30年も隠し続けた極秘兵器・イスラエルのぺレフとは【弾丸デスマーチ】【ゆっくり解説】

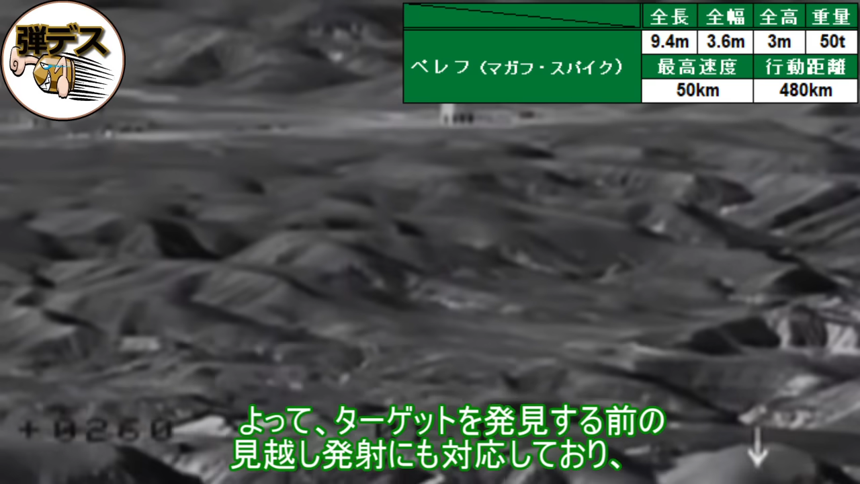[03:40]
よって、ターゲットを発見する前のミコシ発射にも対応しており、GPSの中間誘導と赤外線、
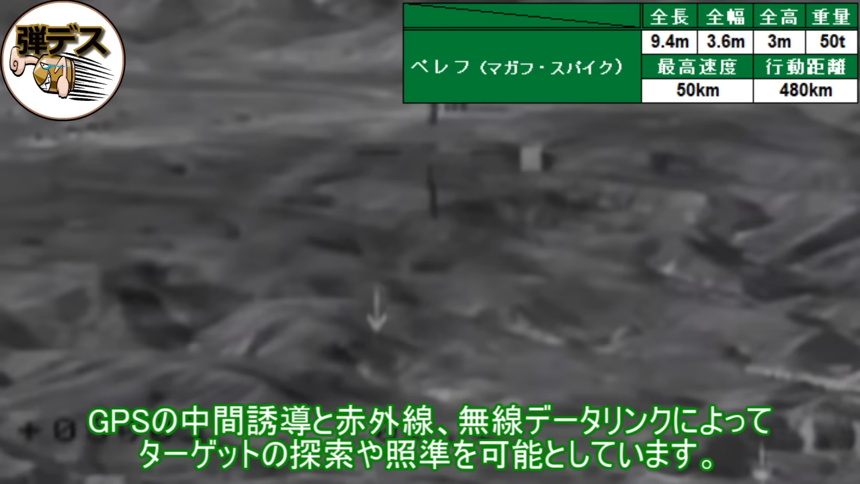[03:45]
無線データリンクによってターゲットの探索や照準を可能としています。